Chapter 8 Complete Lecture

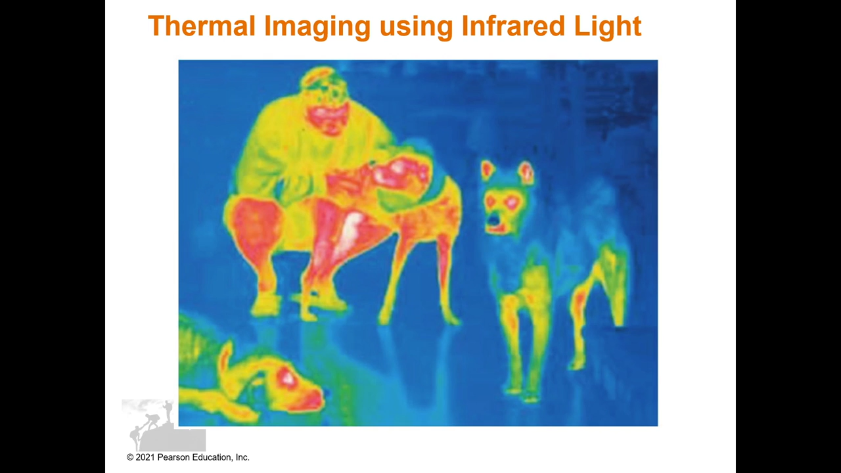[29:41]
This shows how infrared light is used to detect any objects that contain a certain amount of heat. Here we could see one type of cancer therapy, radiation therapy with high energy radiation,